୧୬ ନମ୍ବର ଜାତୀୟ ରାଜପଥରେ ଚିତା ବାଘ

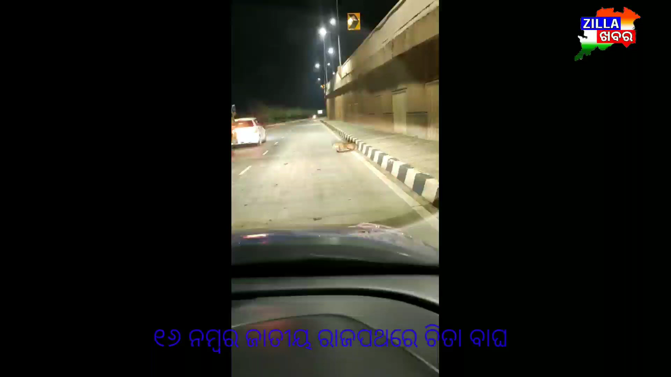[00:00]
ଏନେଇ କୋଲକାତାକୁ ସଂଯୋଗ କରୁଥିବା ଶେଉଳନଗର ଜାତୀୟ ରାଜପଥର ପଲାସା ନିକଟରେ ଓଭରବ୍ରିଜ୍ ଉପରେ ଗୋଟିଏ ଚିତାବାଘ ହଠାତ୍ ଆସିଯିବା ଯୋଗୁଁ ପ୍ରାୟ 2 ଘଣ୍ଟା ଧରି ଯାନବାହନ ଚଳାଚଳରେ ବାଧା ସୃଷ୍ଟି ହୋଇଥିଲା।